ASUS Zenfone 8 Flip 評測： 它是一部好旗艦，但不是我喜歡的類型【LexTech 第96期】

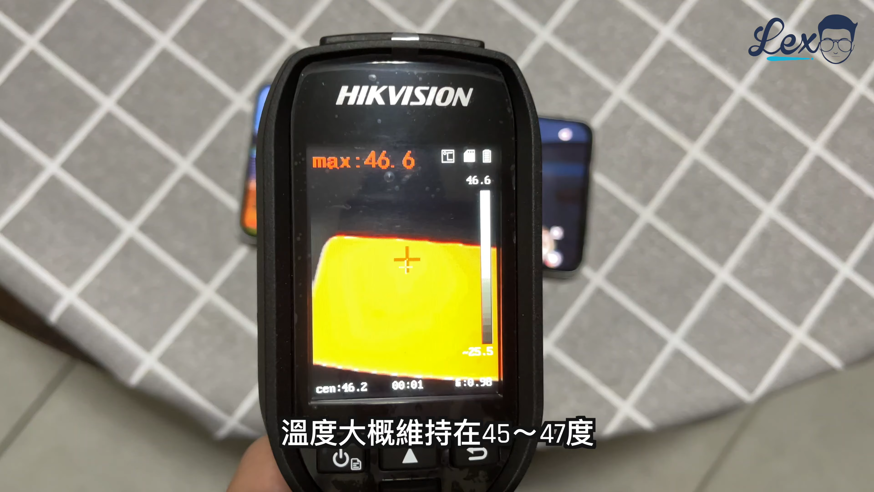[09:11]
温度大概维持在45-47度这样子则是
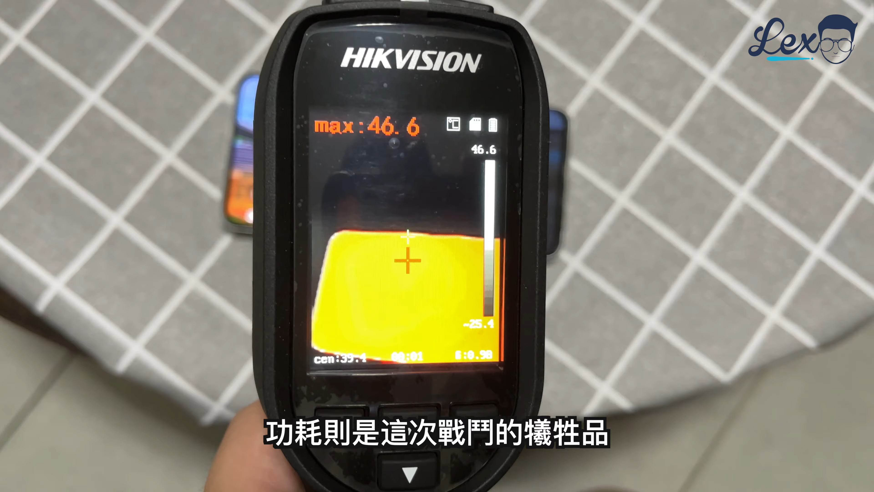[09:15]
这次战斗的牺牲品掉电量高达10%还算是蛮高的不过如果你讲游戏质量如何我敢说它是